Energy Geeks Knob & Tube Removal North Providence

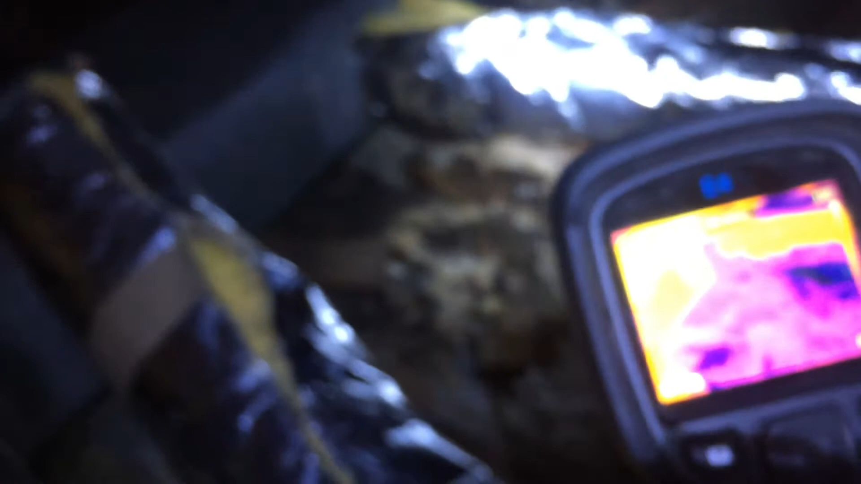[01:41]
Let's see. So, there's the trunk. That yellow that you see in the infrared camera is heat loss.
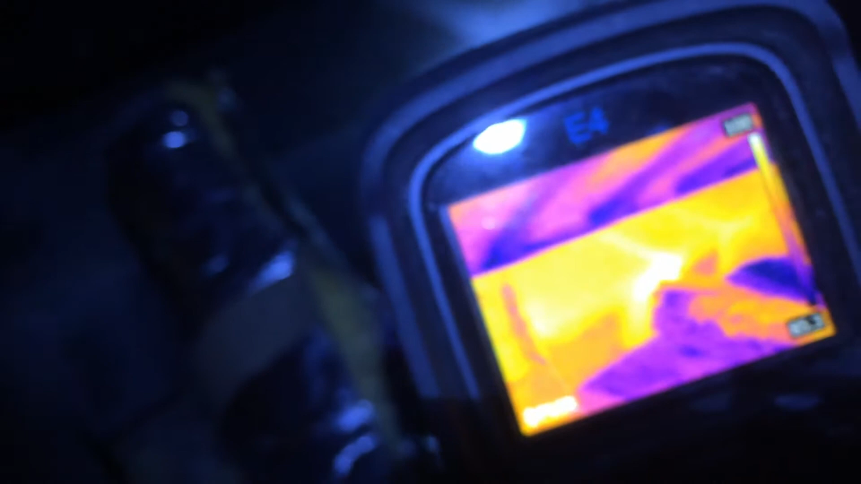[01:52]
Can you imagine this ductwork being in this attic running all winter long?